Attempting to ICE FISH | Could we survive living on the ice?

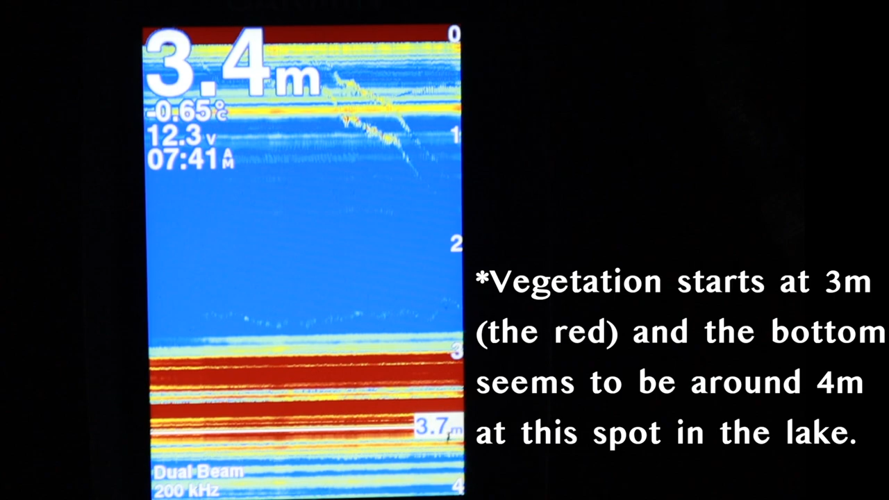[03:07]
On screen: depth 3.4 m, water -0.65°C
So that's the lure, apparently. Devin's moving it up and down.